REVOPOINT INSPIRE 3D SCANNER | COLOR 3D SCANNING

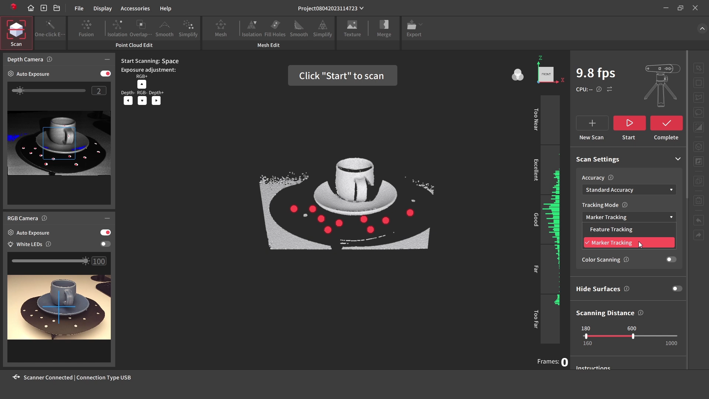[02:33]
the tracking mode is set to marker.
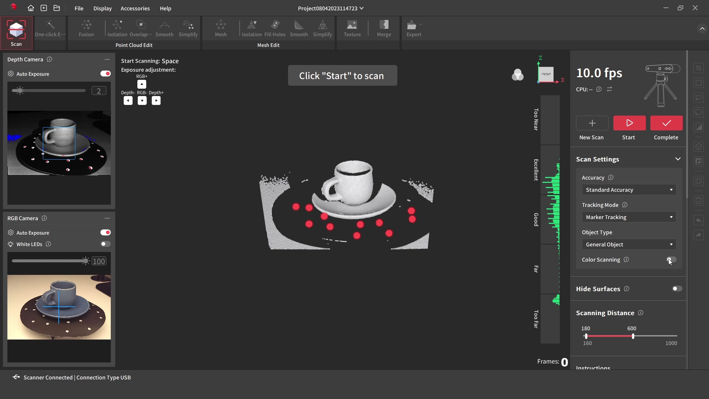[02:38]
The colour scanning is turned on, and the start button is pressed to begin the scanning.
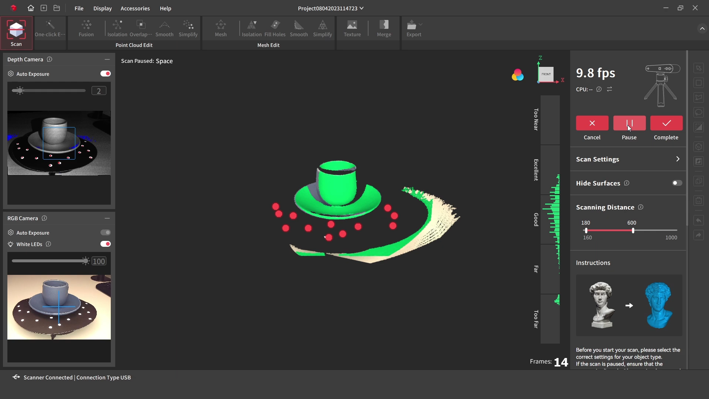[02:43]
Once a full revolution of the object is captured, we can click on complete.
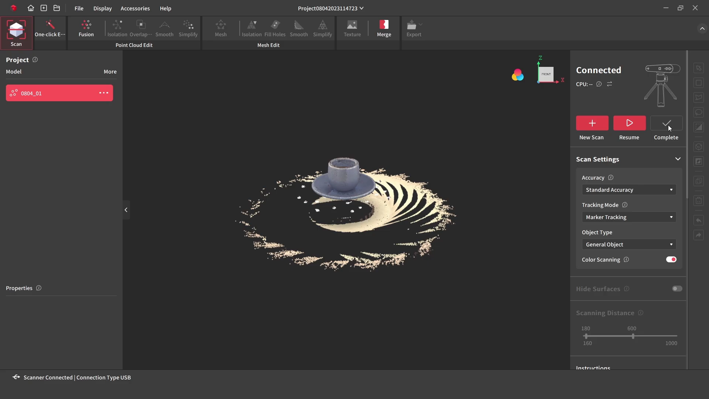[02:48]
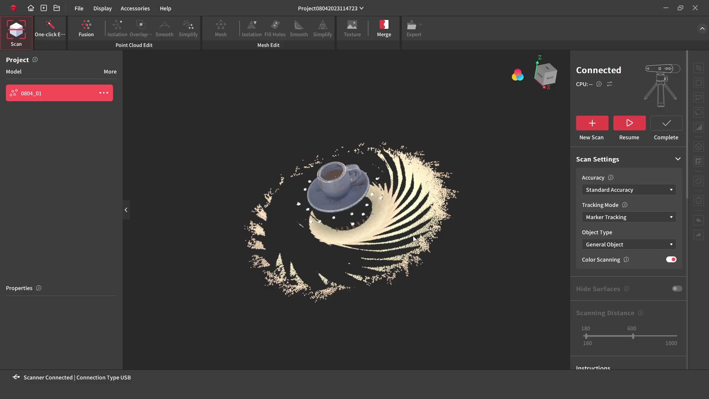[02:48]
Scan data is processed with the one click edit,
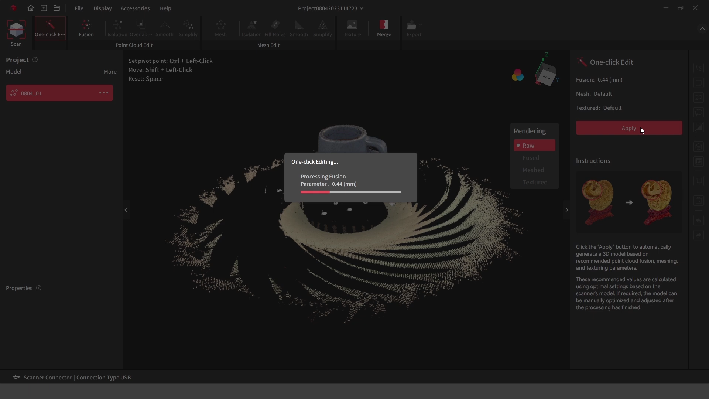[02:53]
and this will process the raw data into a fuse model, then into a mesh model.
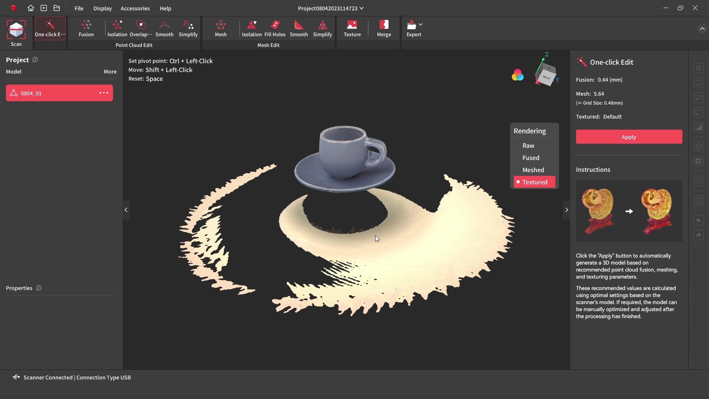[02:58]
The one click edit removed the marker dots, but the desk surface is still visible.
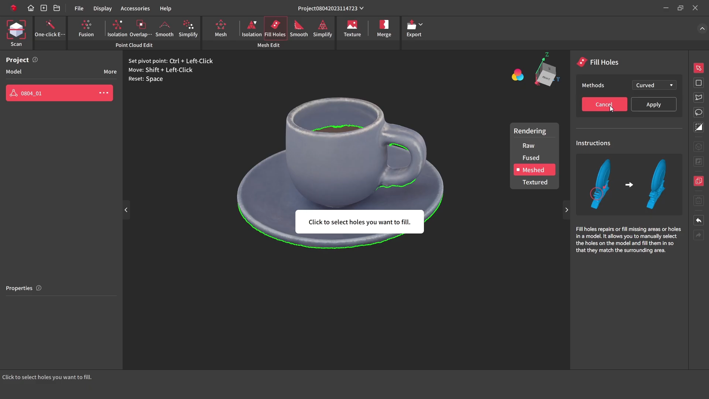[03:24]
By pressing detect, it will find the holes in the model.
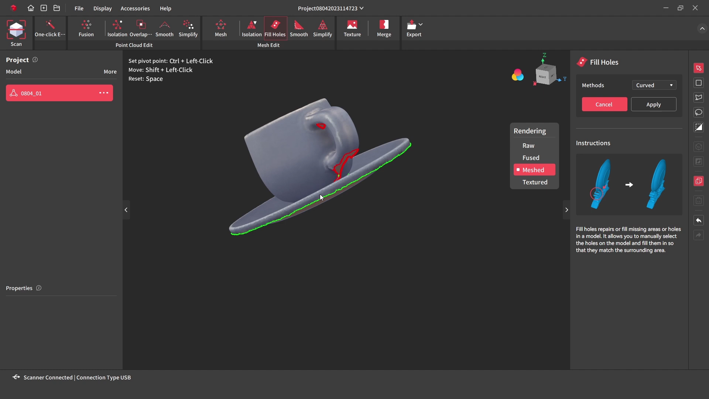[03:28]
These can be selected and automatically filled.
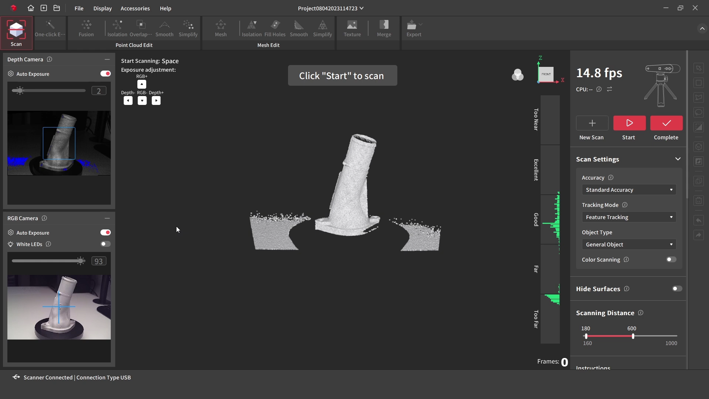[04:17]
The colour scanning is turned off, and with the part and the scanner set up we can start the scan.
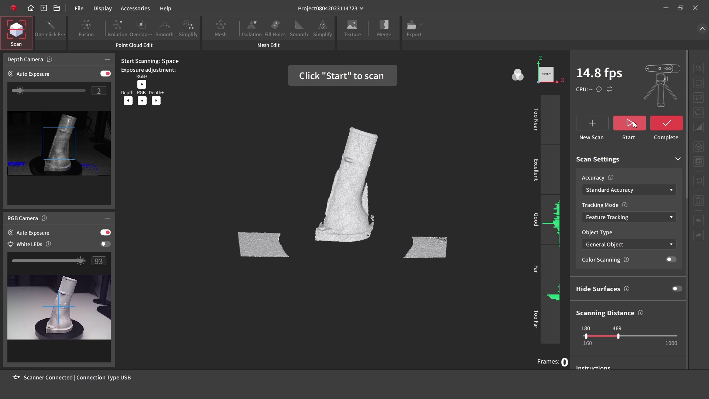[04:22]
One full revolution is completed, and with the scan finished we can process the data with a one click edit.
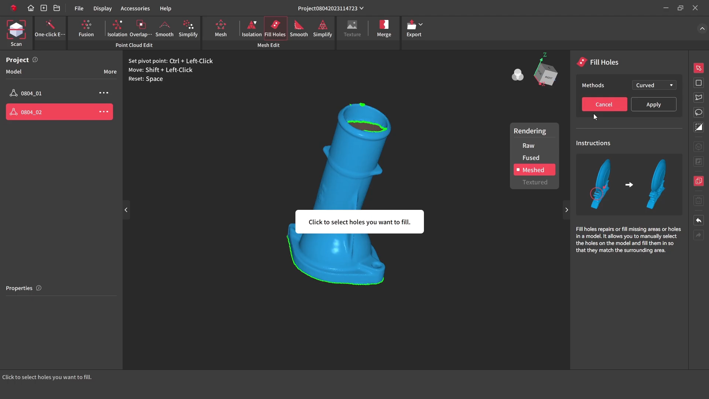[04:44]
Before exporting the model, we can fill the holes with the fill hole repair tool, and then export the file to be used with the CAD software.
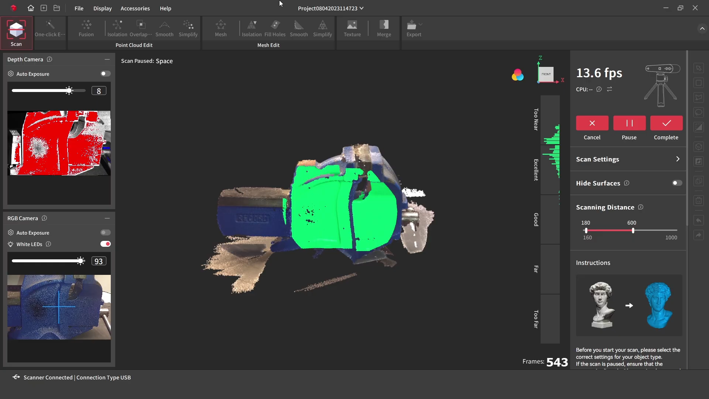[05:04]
One single scan is used to capture all sides of the bench vise, using steady hand movements.
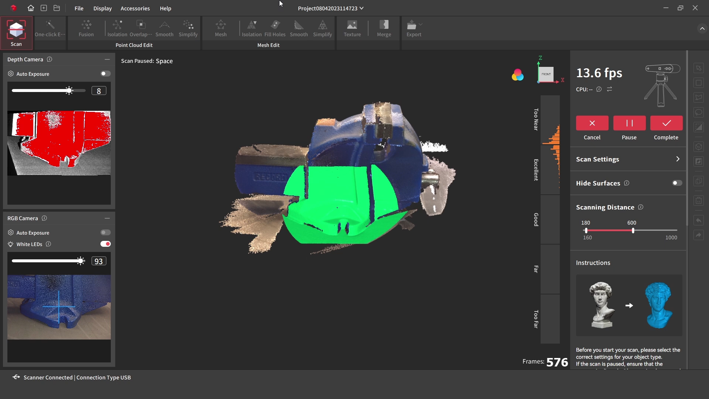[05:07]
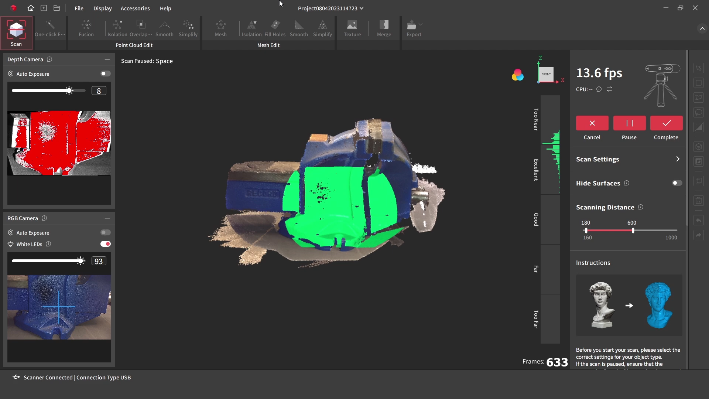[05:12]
With the raw data scanned, the model can be processed.
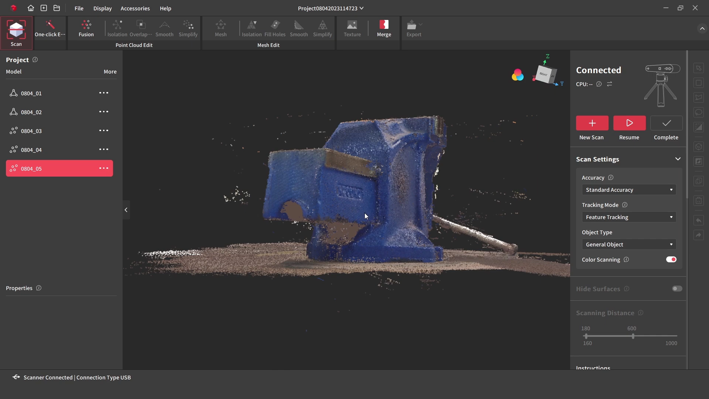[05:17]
Instead of using the one click edit this time, we can work through the steps, and manually process and adjust the settings.
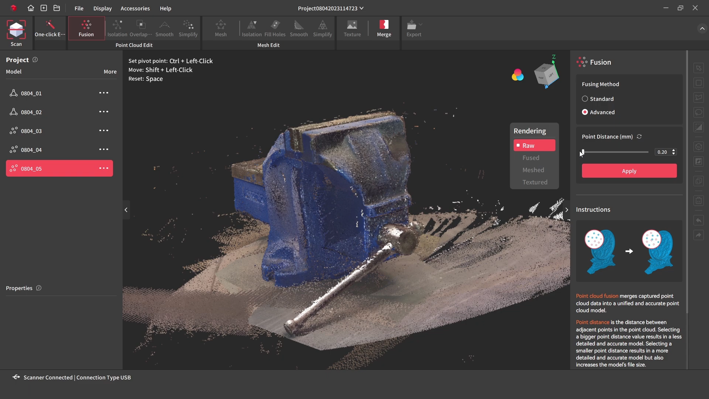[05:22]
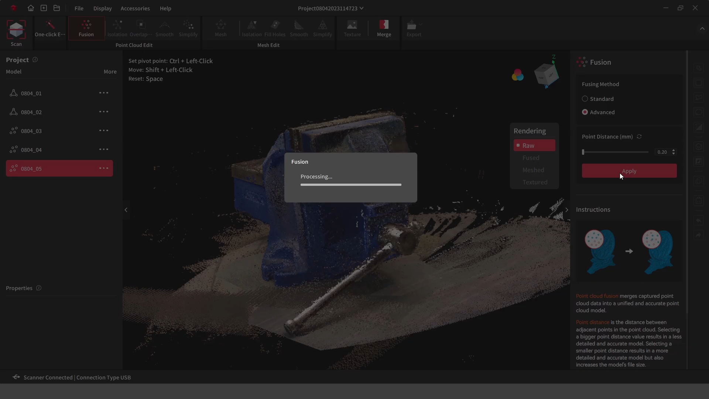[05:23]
First we need to start with the point cloud fusion, then use the isolation tool to remove any unwanted noise.